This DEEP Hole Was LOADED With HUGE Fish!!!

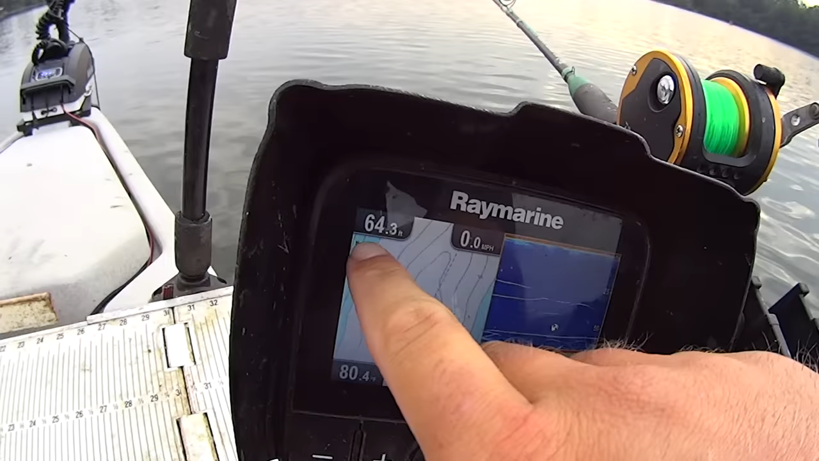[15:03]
On screen: depth 64.3 ft, speed 0.0 mph
you know 65 feetish there here's some smaller marks
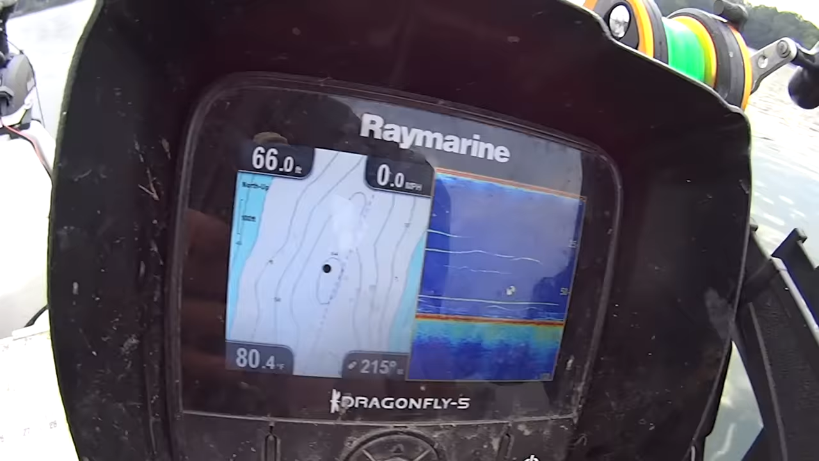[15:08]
On screen: depth 66.0 ft, speed 0.0 mph
water temps surface temps 80 degrees this morning but these deep holes